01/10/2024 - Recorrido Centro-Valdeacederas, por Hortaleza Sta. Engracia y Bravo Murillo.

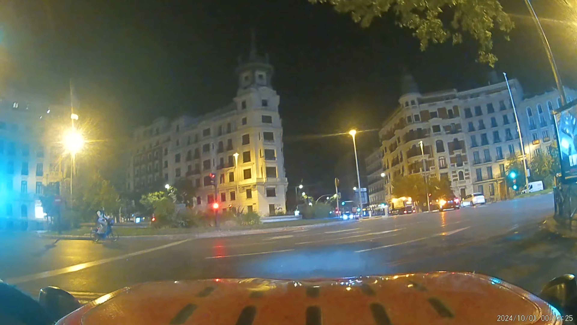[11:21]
¡Ey! ¡Macho! La luz roja es para ti también, ¿eh? ¡Ey!